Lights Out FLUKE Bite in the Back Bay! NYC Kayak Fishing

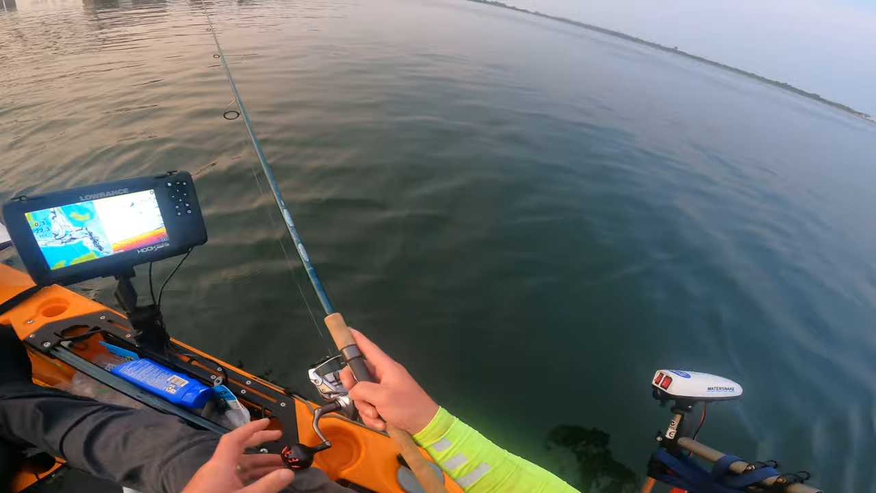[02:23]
I know it's outgoing. We got some life down there too, that's good. There he is. That's good. That's a Fluke for sure.